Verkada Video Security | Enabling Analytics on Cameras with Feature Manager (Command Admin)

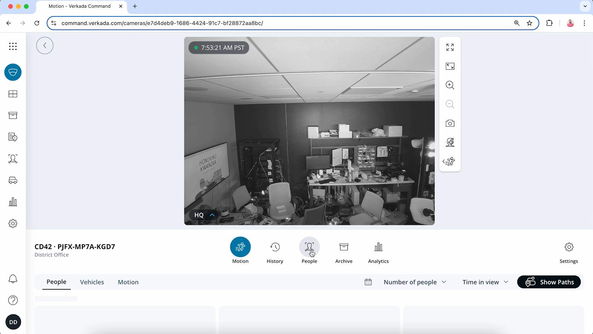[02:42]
You can also turn on these features on a per site basis or for devices in bulk.
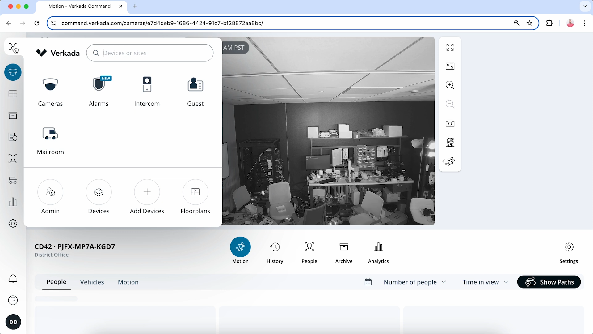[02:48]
From the product menu, select devices, search for the devices you are looking for,